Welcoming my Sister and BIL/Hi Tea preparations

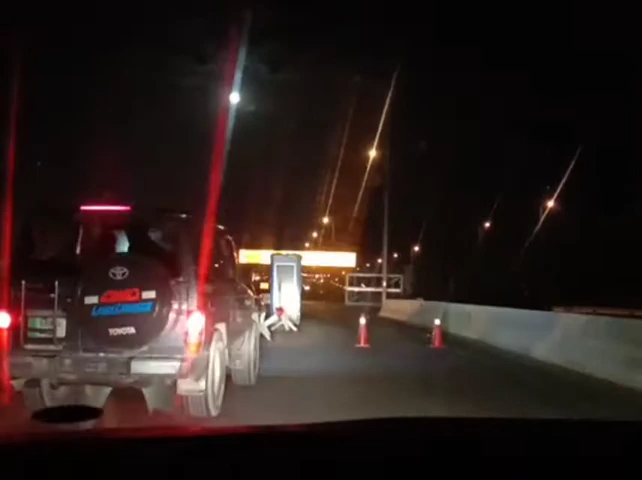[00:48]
یہ اندھیر ہے اور اس ٹائم ہم پہنچ چکے ہیں ائرپورٹ